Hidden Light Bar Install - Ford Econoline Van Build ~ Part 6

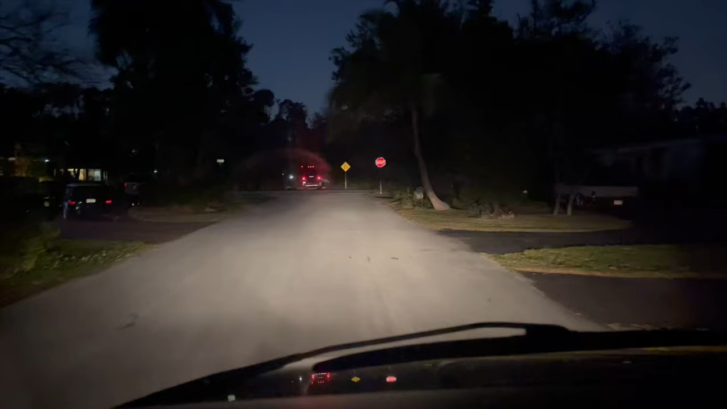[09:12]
All right, so here's a quick look of the high beams. It's pretty wild. I'm going to take a ride here. The sun is not completely down. It's not completely dark. But I'm just trying to get an idea of the lights. It's got that... I think I have to adjust them up a hair because of that thing in the middle. So I will do that later.
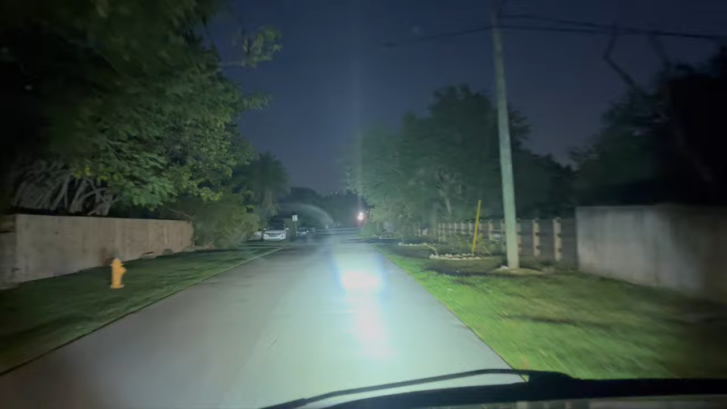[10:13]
That is crazy. Yeah, it definitely needs to angle up a hair.
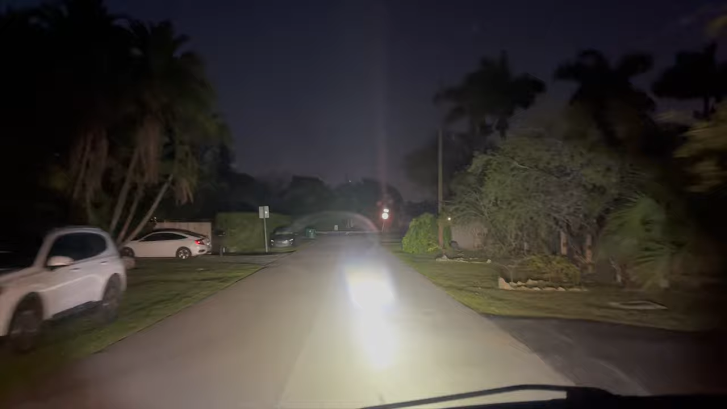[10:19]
But overall, pretty happy with that. Okay, so just adjusted the angle of the light bar. And... Oh my gosh. It is absolutely wild. I mean, obviously, there's a lot of backlight because of the tree. But let's do a little bit of a drive and show you what it looks like without that tree. So no tree.
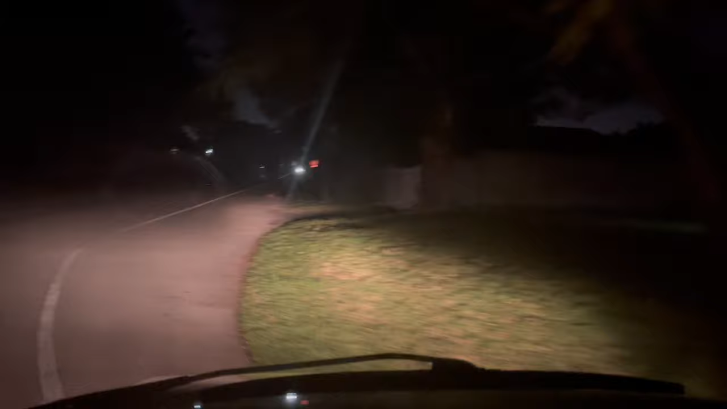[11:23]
Absolutely epic. So yeah, that's it. Thank you guys so much for watching this short clip on this.